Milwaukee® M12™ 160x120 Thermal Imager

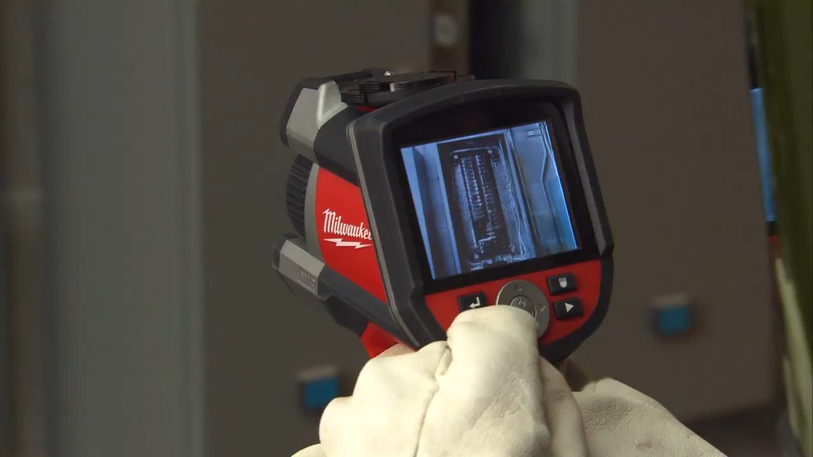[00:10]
A single shot captures both a visual image as well as a professional quality 160 x 120 resolution thermal image for quick analysis. Simple and recognizable key control design plus the
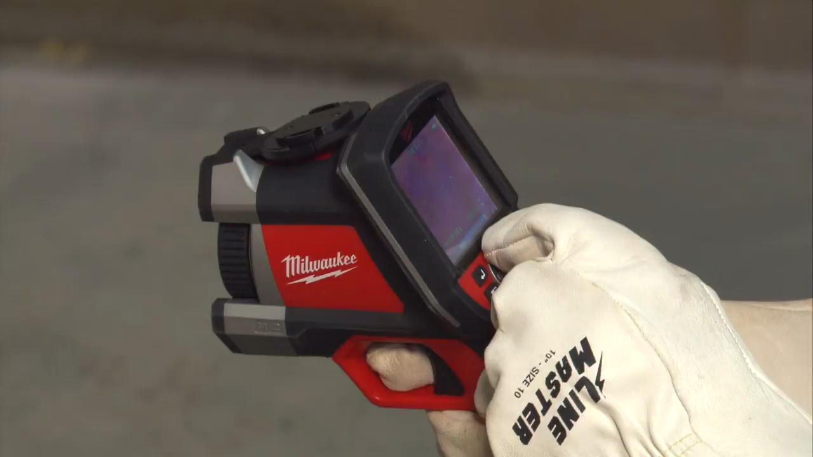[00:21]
ability to toggle between visual and thermal images makes navigation and image review effortless.
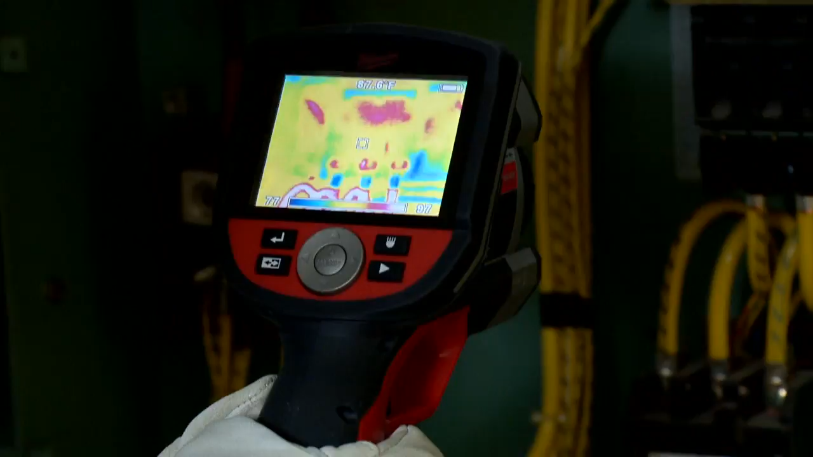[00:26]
The M12 Thermal Imager offers the broadest temperature range in its class
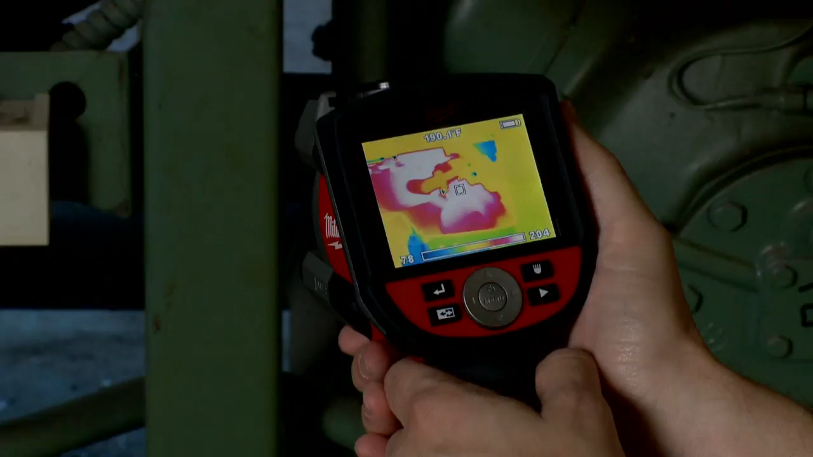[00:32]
from 14 degrees to 662 degrees Fahrenheit.
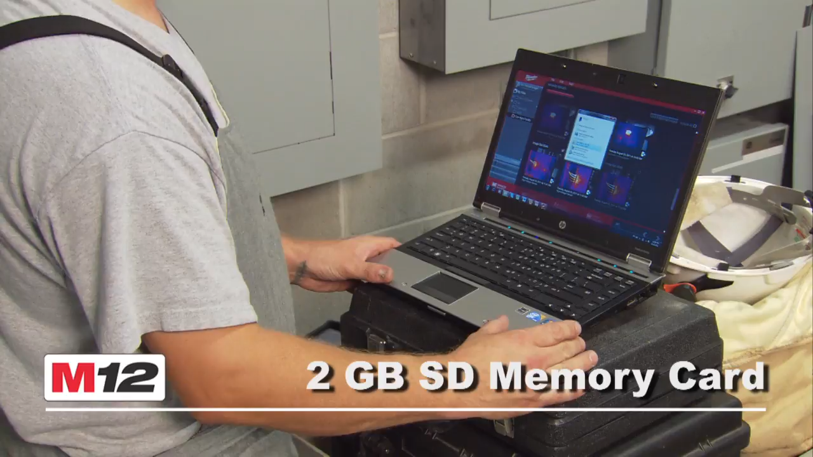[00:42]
Included with each M12 Thermal Imager is the software
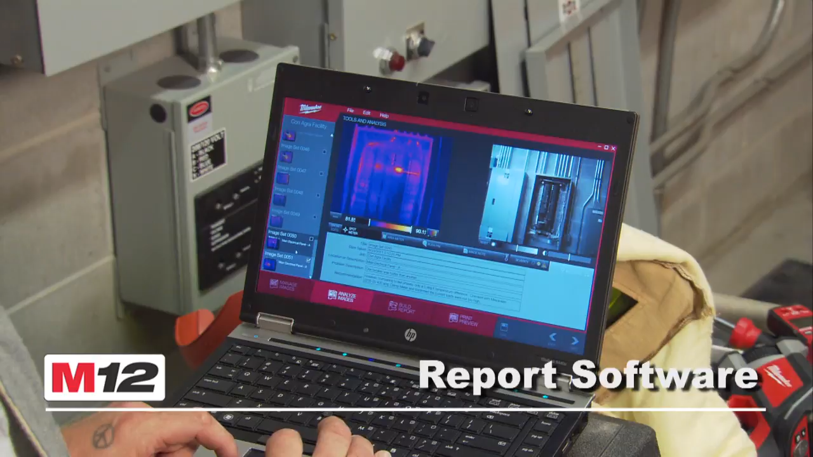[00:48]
needed for users to quickly generate reports for your customers.